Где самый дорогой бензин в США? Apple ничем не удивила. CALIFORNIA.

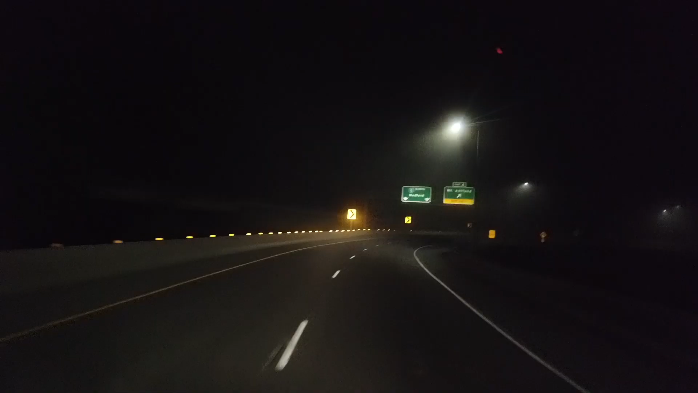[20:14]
Подзабыл я уже немножечко крутость города. Два раза-то я тут ездил всего по этой дороге. Пятая дорога, которая соединяет Сиэтл, получается, Орегон, Портланд. Вниз идет дальше на мимо Сан-Франциско, Сакраменто. И туда на Лос-Анджелес, на юг. Сейчас вот только пересек границу Калифорнии, в Орегон заехал. Но днем, конечно, виды бы здесь были какие-то сумасшедшие.